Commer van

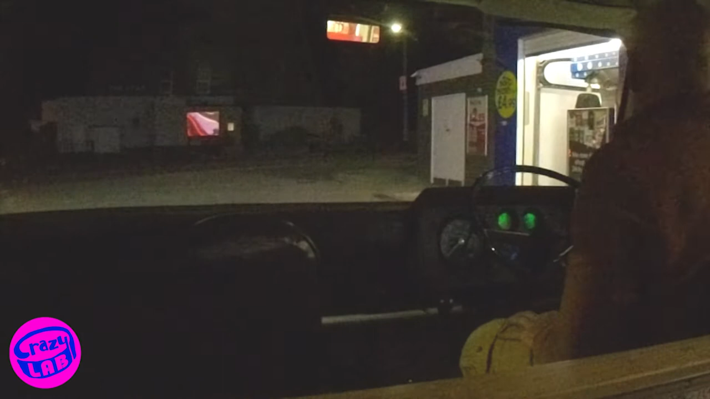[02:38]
This is part of the journey where we buy fags. Alright, I got it.